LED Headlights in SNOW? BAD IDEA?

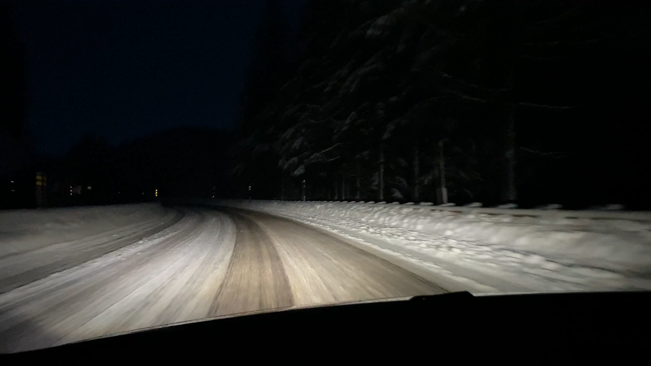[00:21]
Many of you ask if the roads are too reflective with snow in the LEDs. Not really. I mean, yellow is probably easier on the eyes, but it doesn't look too bad. So it's actively snowing right now. And a lot of people ask the LEDs.
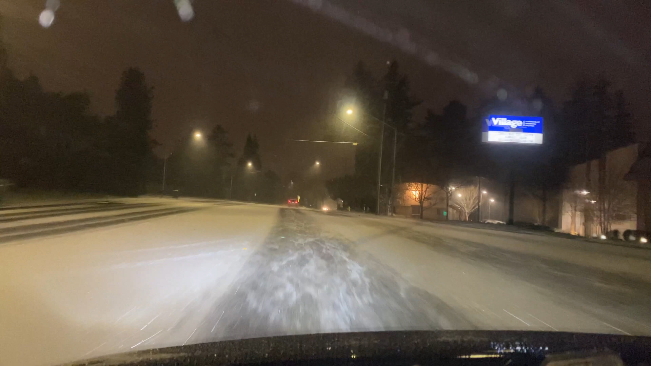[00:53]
reflect a lot of light back during snow while it's falling. This is in the city and not the crazy mountain passes. But I would say no, I don't really see too much of an issue with the snow binding me. If I put the brights on, which I'm not going to do because of traffic, you can see a little bit of that Star Wars warp speed effect, they call it. But again, it's not too bad with the low beams on with LEDs and projectors because they do cut through the snow pretty well, regardless of the LED color temperature.
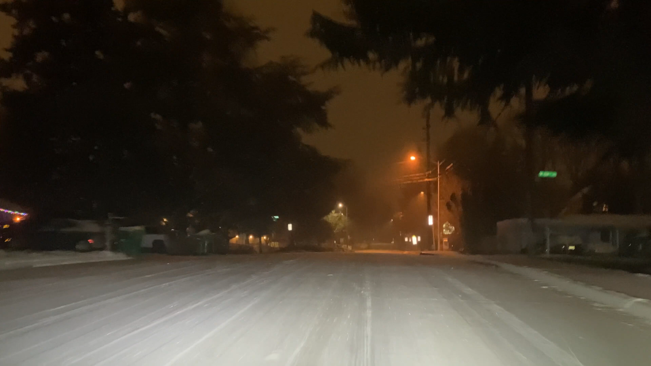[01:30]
Hard to tell against projectors with LEDs do pretty well. But when you hit the reflectors on the high beam, you do get a little bit of that Star Wars effect.
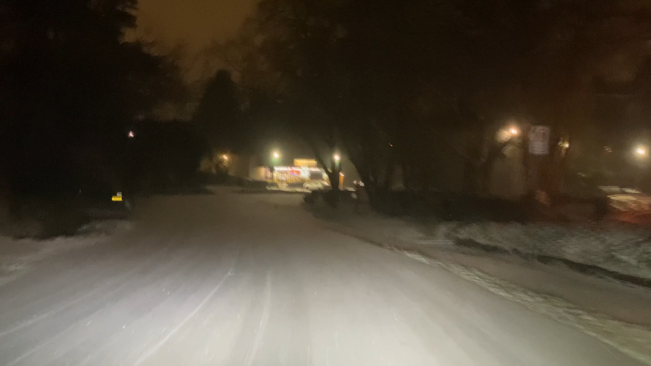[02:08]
But if you have projectors, you should be fine for the most part.
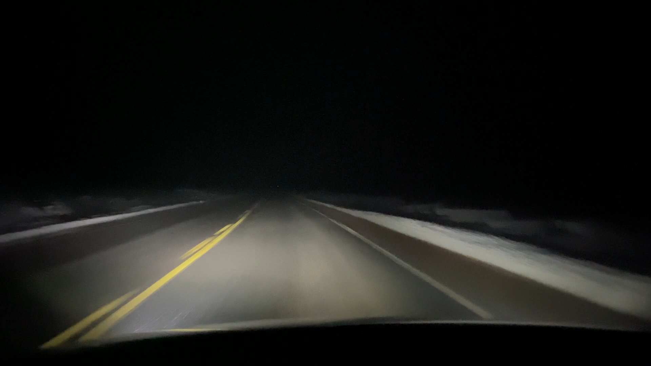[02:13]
So these are the low beams, and the projectors don't really reflect snow that much, and it's pretty foggy. But when you put reflector high beams on, you can clearly see it's snowing, and the fog reflects back at you more. So if you have projectors, again, LEDs don't really blind you that much. You can still see.